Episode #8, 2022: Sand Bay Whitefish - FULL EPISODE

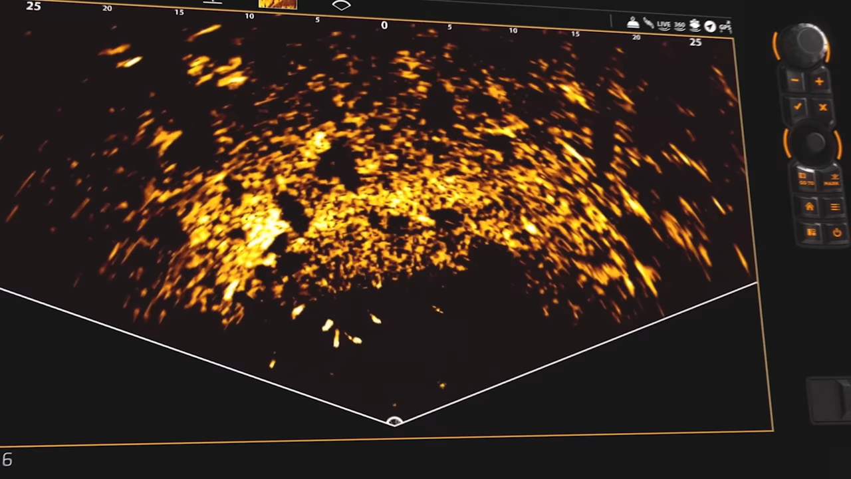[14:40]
live imaging shows you what's below in real time
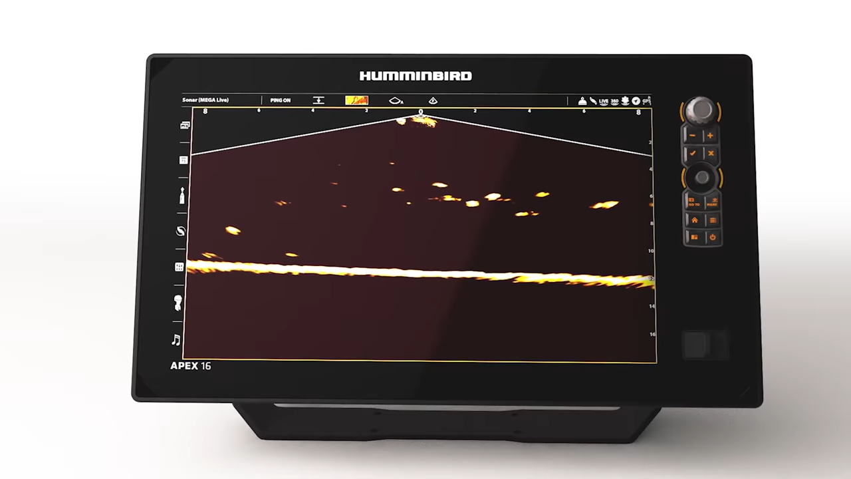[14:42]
with edge-to-edge clarity and no gaps in coverage,